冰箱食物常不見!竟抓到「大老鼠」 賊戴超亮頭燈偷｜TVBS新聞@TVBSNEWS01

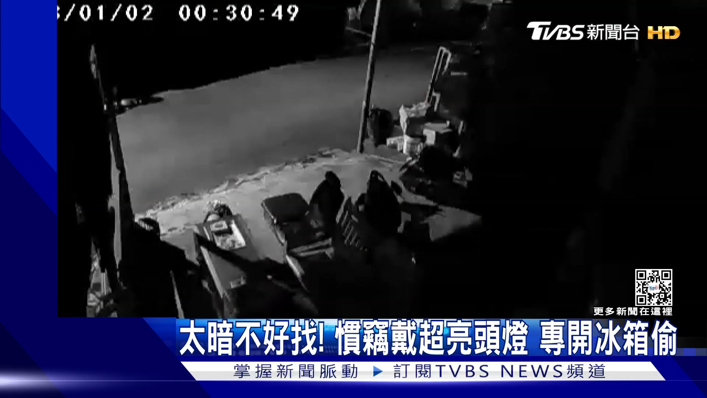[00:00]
凌晨12點天色昏暗但這時一名男子帶著頭燈來了把漆黑的店鋪照亮接著看他直奔冰箱打開之後拿了東西快跑離開店家直到早上清點商品時才發現早小偷也有過 之前有發現就是也有短掃後來撞到監視器之後
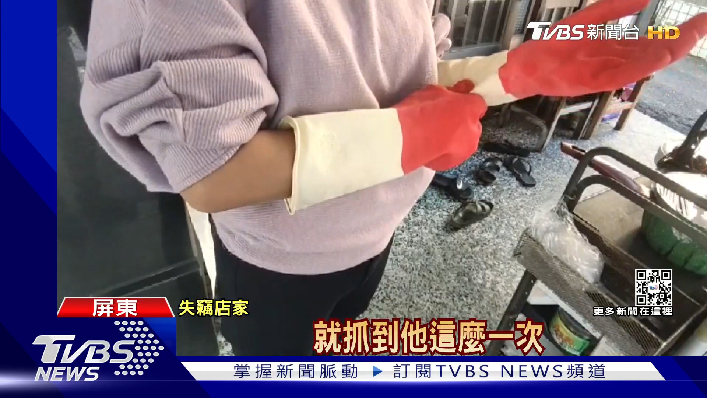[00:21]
就抓到了他那名字已經不是第一次被偷了沒想到裝上監視器
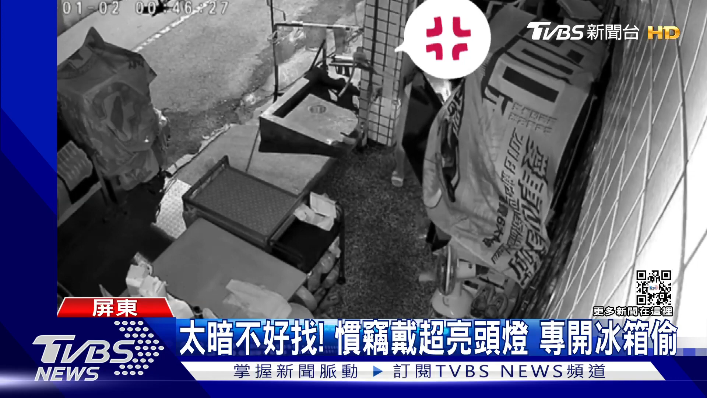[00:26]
就抓到這隻大老鼠而且他還是名冠妾走在10分鐘前男